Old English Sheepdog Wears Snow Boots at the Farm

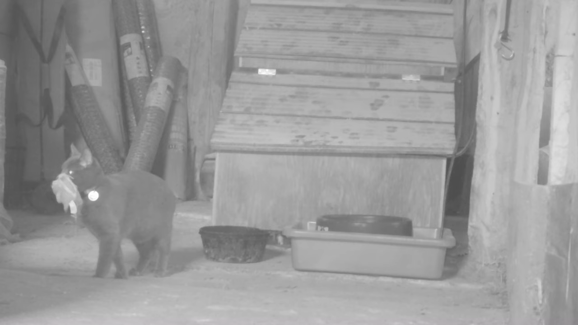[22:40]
Here's Chunky playing with a stuffed toy. And there's Dexter going inside the house. Chunky's following him in. And then it's either Maggie or Lovely or Maggie.
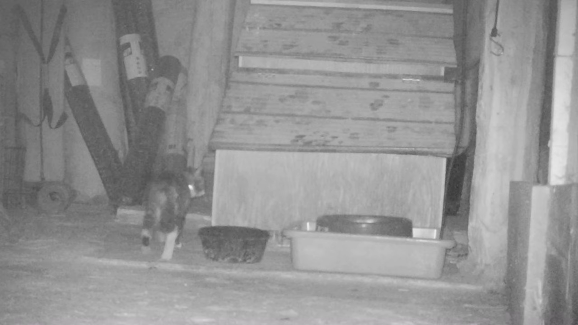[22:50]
And all four of the kittens are in there. See that, guys? Yes!